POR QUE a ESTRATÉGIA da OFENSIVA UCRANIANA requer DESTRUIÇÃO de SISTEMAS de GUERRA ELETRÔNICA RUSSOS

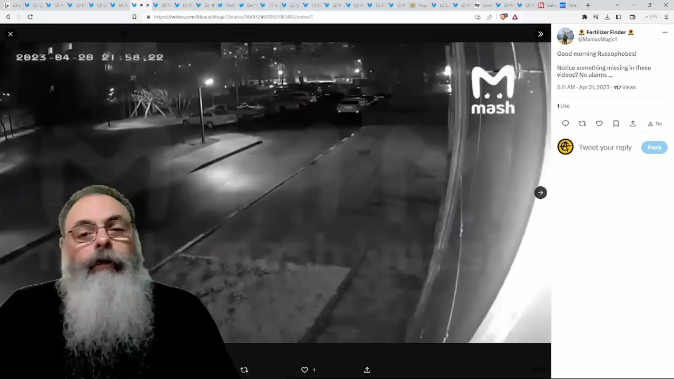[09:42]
Isso aí é a bomba caindo. Isso aí é a bomba caindo. E agora, a explosão, né? Agora, o que você percebe é que não teve nenhum alarme soando, alarme de ataque antiaéreo, né?